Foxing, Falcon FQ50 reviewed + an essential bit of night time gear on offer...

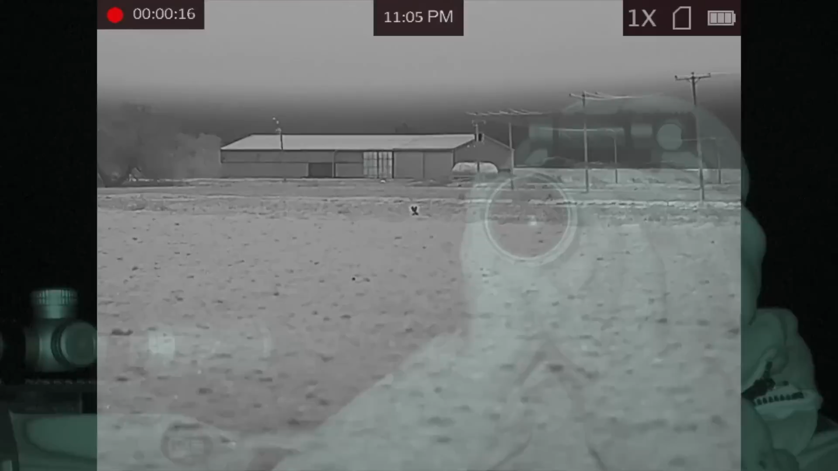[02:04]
I've been in place for about an hour periodically changing
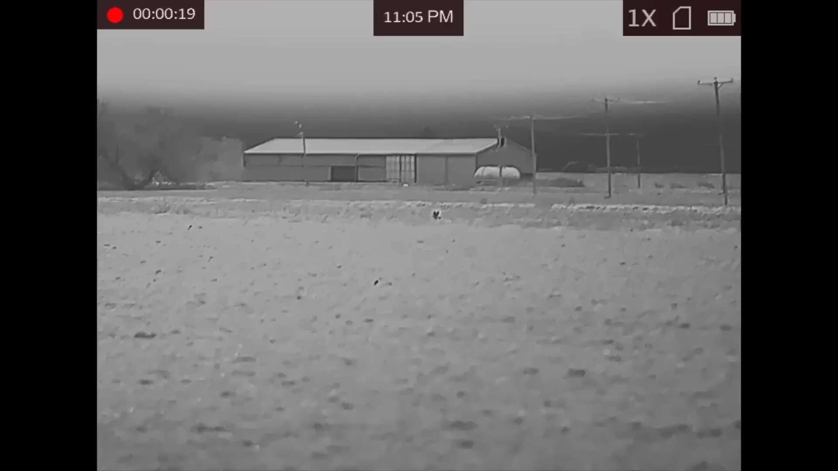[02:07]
between the Icatec GC500 calls and also giving it a few lip squeaks.
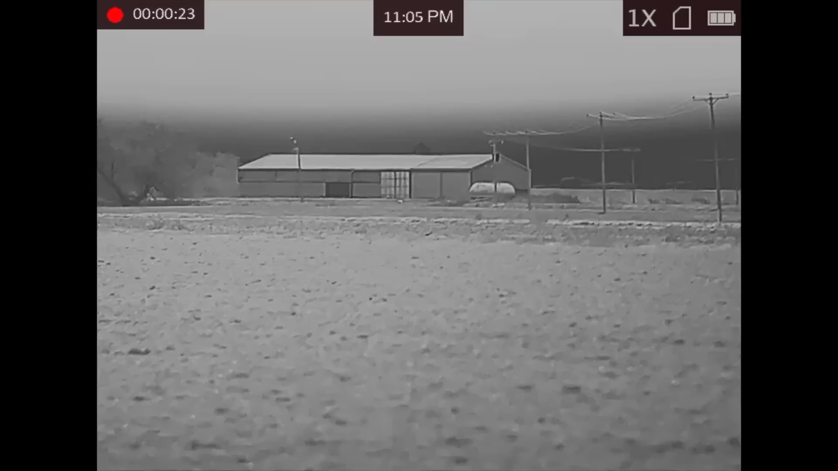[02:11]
It was a little while but eventually we caught sight of our first fox, always worth checking around just to make sure you've only got the one coming in so your attention is focused on the one animal and a little bit of patience a few minutes later he comes into the same field as myself and starts making his way to the right.
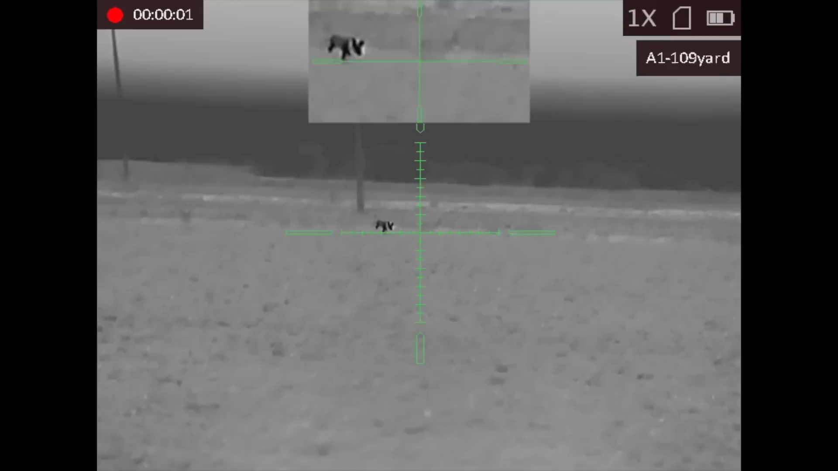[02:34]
He's now in a position where uncomfortable to get over onto the Stella so I'm now looking through the rifle scope off the recon trigger sticks and the fox's attention seems
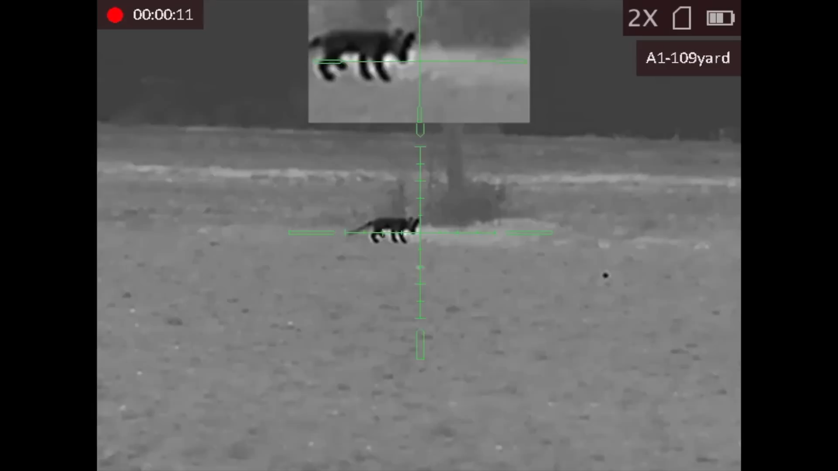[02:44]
to be somewhat distracted by a mouse I think it is he's decided he's going to have a look at.
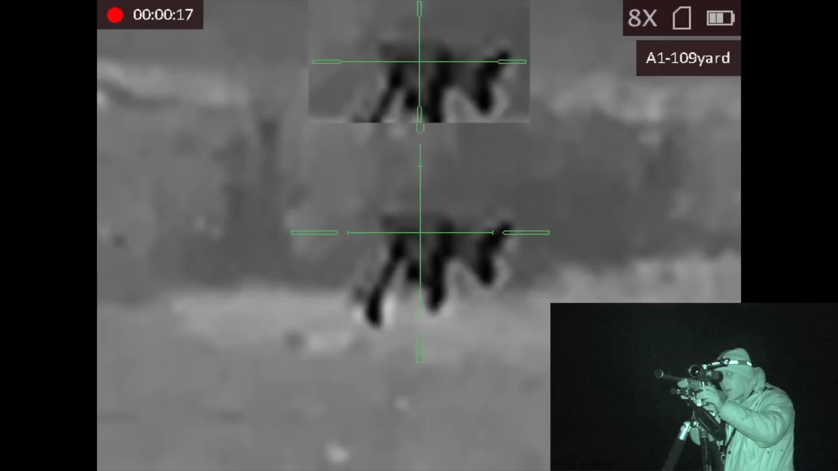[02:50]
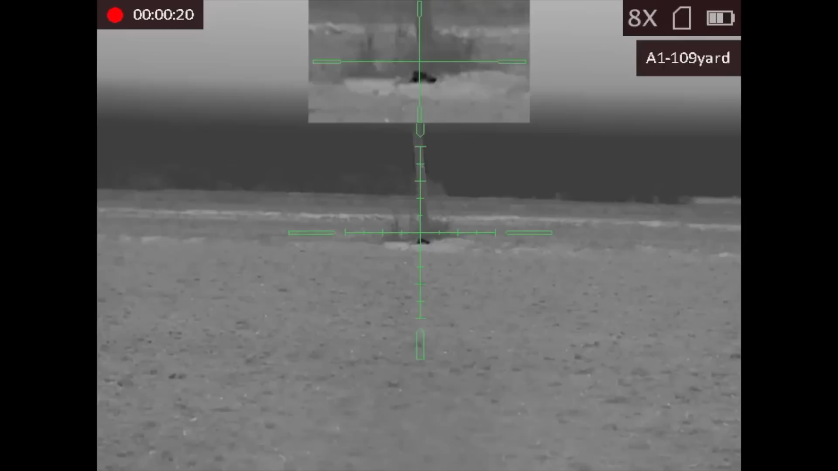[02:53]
So I thought I'd take the opportunity and take the fox there.
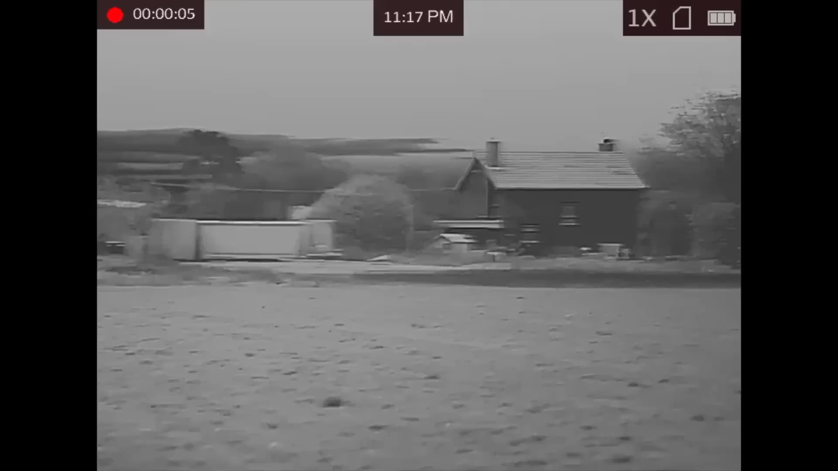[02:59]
You've perhaps noticed it's around 10 minutes later now and I'm just scanning around all of the area to make sure that we haven't
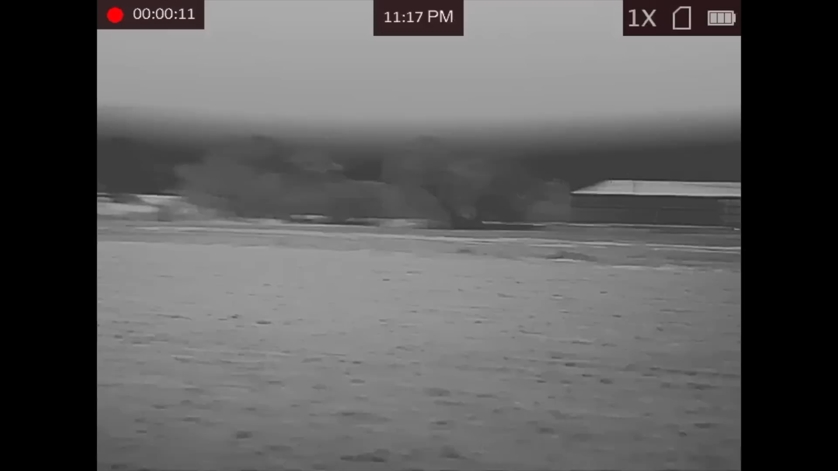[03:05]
got any other foxes that have been coming in from even further away into the calls.
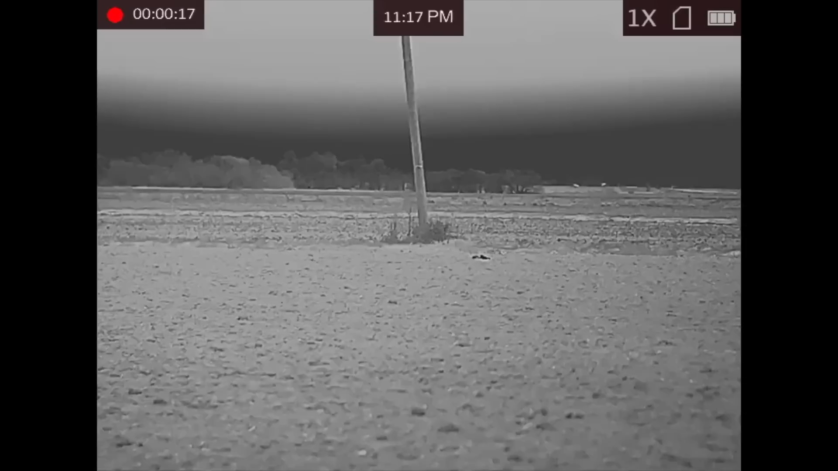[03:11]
The last thing you want to do is go out with your head torch on and disturb everything when you could have had another fox coming in.
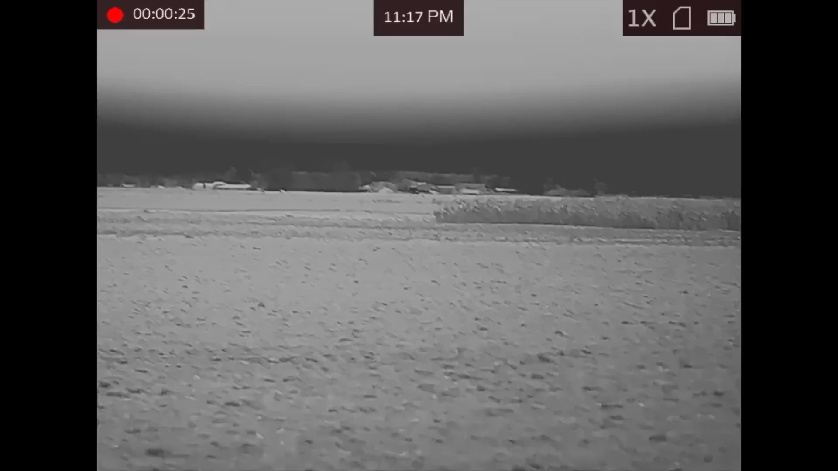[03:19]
It's also a good one to take out on the neighbouring farm as you can see there that's their long strip of pheasant cover so definitely a good one to get.
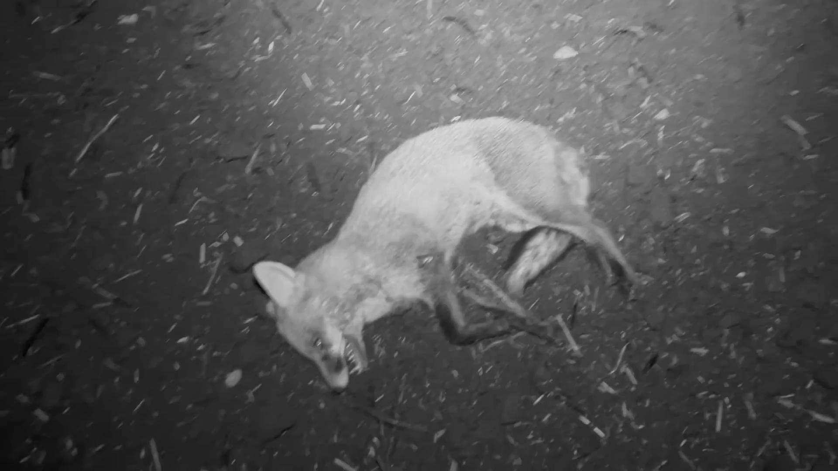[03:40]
yeah that first one straight through the way but yeah this is a Vixen yeah I don't know what it was actually 120 pace is that 116 yards maybe so anyway it's a good result. Another one spotted with the falcon there
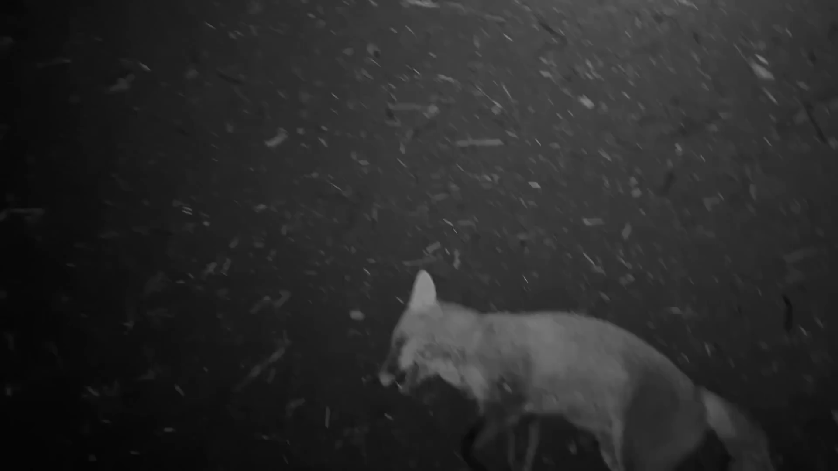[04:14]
from a location where you can't see it's way over there in the dark in between the two properties that we've had several foxes now so the owner will be chuffed and that's a great result. I think that's number 109 now for the year.
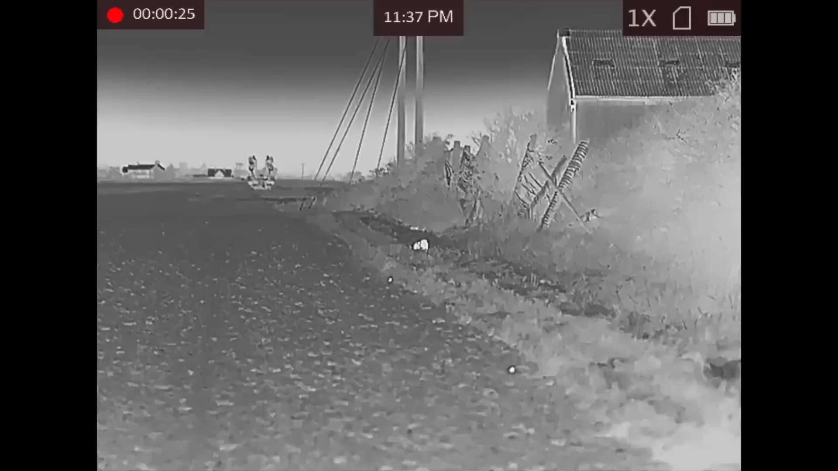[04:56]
I went back to the car put the fox in took my wellies off and actually noticed something else mooching around in the field just in front of the property. We'll come back to this fox in a short while as we get ready to announce the winner of the i3e competition.
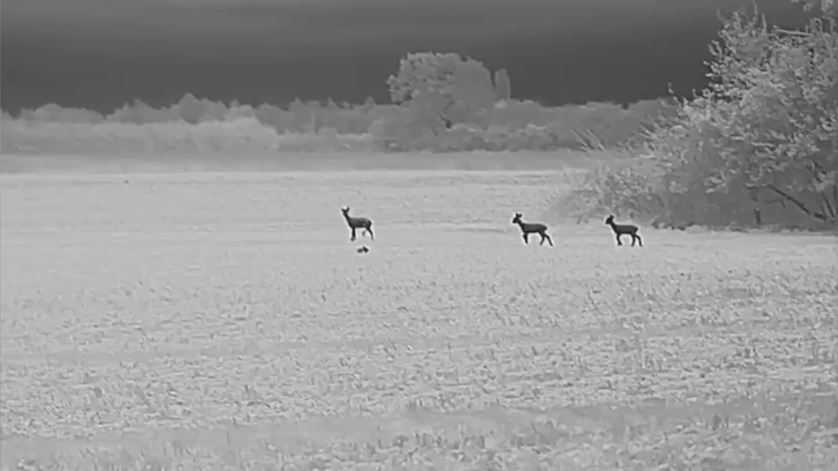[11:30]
focus very well on the heat source that you're looking at. The slight trade off with that is that it's probably slightly more focused fussy, I will call it, than other spotters that have gone before it. Once you're focused on the animal you're looking at, it's beautifully clear.
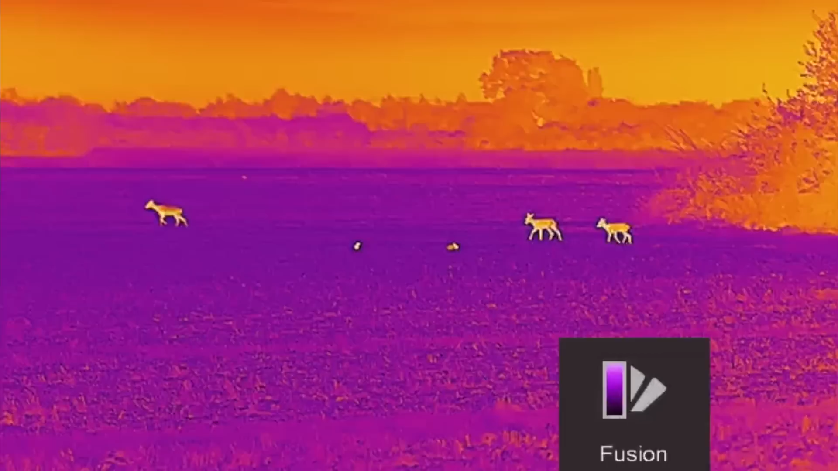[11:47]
You can see all the detail on it and I filmed some roe deer a
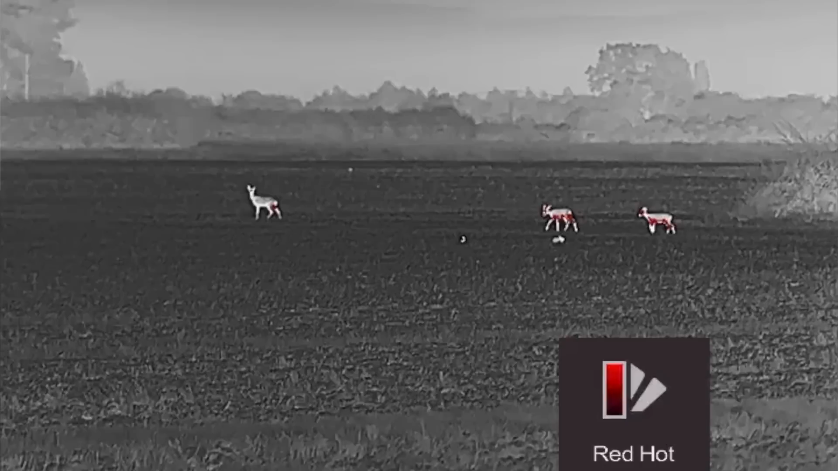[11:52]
few weeks back now at 100 metres and I used the zoom button. You've got that nice smooth stepping in zoom and even on eight times I was able to see the difference, the different shapes on the animal, very clearly identifying that animal at distance and when you zoomed in.